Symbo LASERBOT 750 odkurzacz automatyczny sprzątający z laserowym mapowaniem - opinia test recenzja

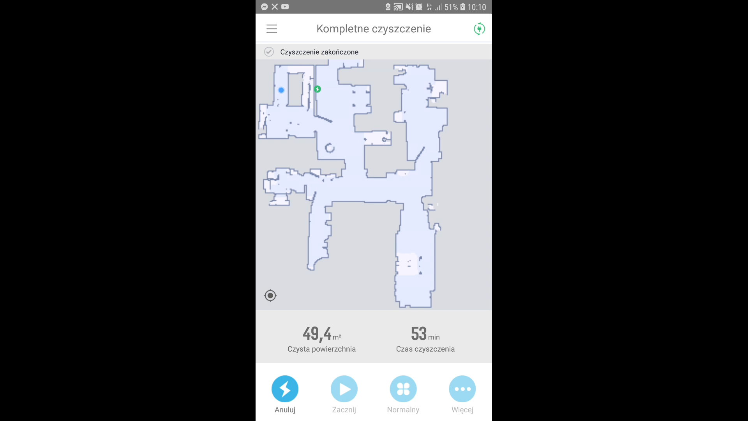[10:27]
a na biało miejsca zeskanowane, ale nie mógł odkurzać się tam dostać, bo jakieś przeszkody były,
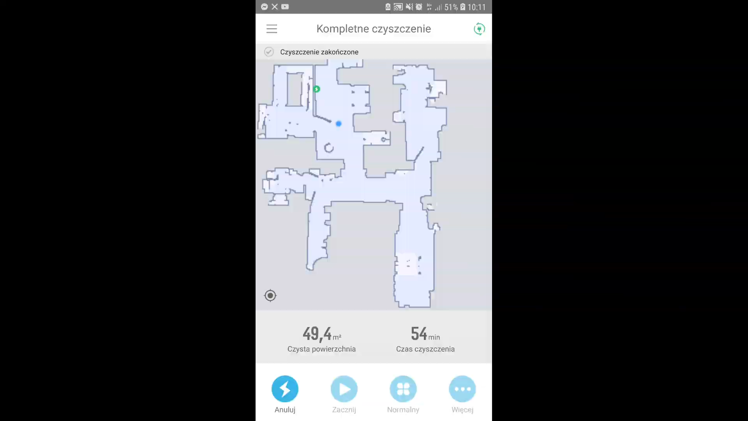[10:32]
na przykład nogi od krzeseł, ewentualnie jakiś na przykład koc czy coś, czego po prostu nie usunęliśmy, a zagradzało po prostu przejazd.
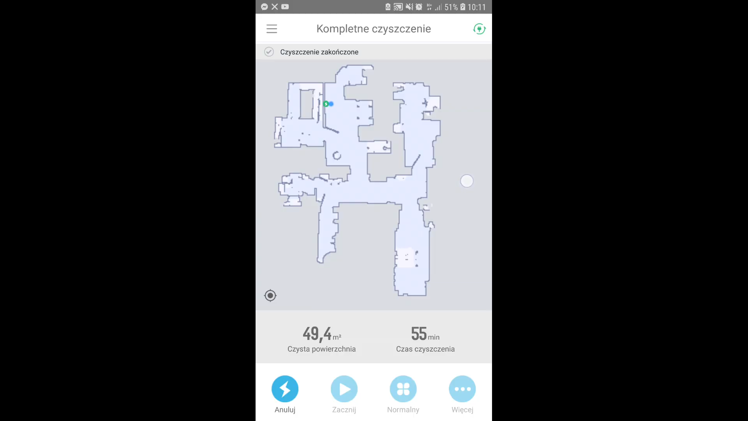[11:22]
Jak podjedzie tyłem, tak jak widzicie automatycznie, to rozpoczyna się jego ładowanie i widzimy prawą ikonkę u góry, z prawej strony, że trwa ładowanie.
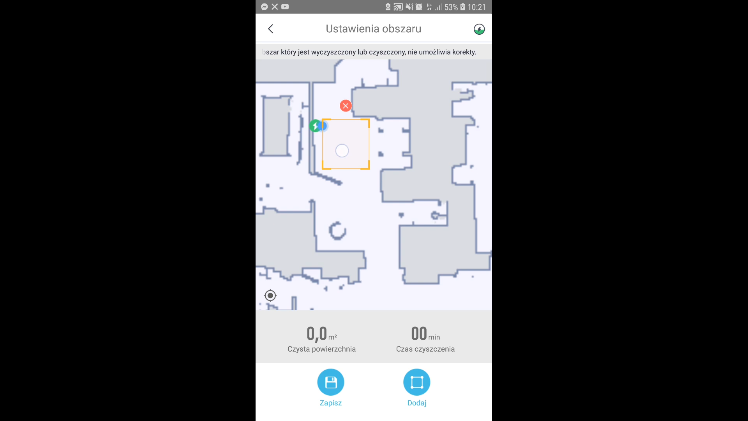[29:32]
Tak więc samoczynnie wróci na miejsce, gdzie zaprzestał odkurzania i dokończy swoje odkurzanie. To jest solidna zaleta tego odkurzacza. Niczym nie musimy się przejmować. Jeżeli chodzi o laserową nawigację, to widzieliście na nawigacji,